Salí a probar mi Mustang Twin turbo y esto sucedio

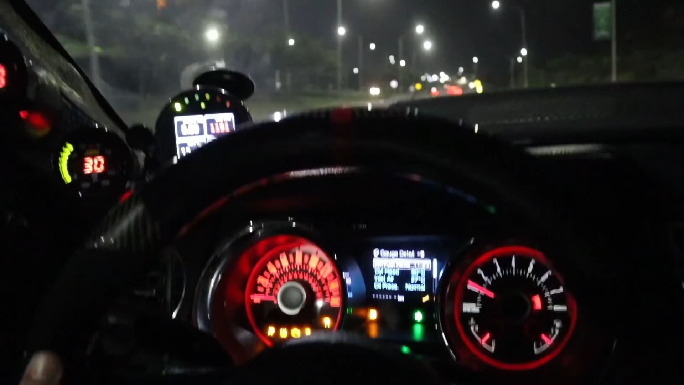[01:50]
Bueno, en estos momentos vamos llegando al lugar de pruebas Voy súper, hiper, mega nervioso El auto se ha ido portando bien, temperatura bien
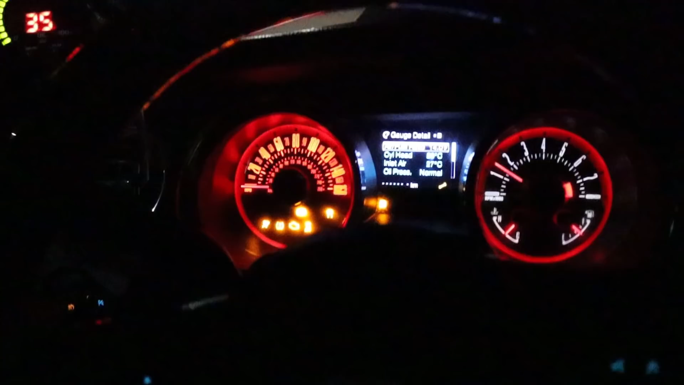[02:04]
Obviamente tiene todos sus bombillitos pero no se preocupen Nada de eso es para preocuparse Nada grave, nada que no estuviera ahí antes Entonces vamos a llegar y echarle un vistazo al carro
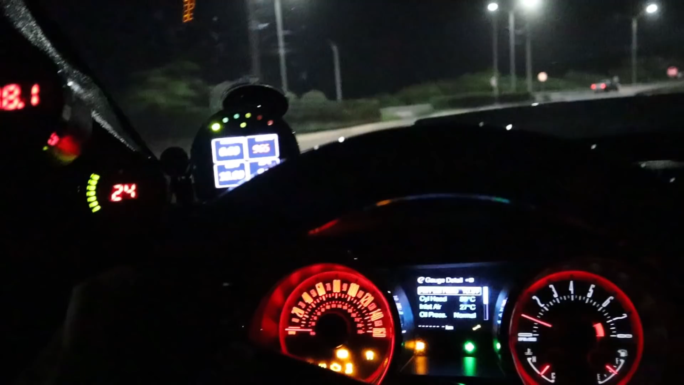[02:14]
Y a partir de ahí vemos qué probamos primero Bueno, desafortunadamente hay unos kiwis en la vía Y no vamos a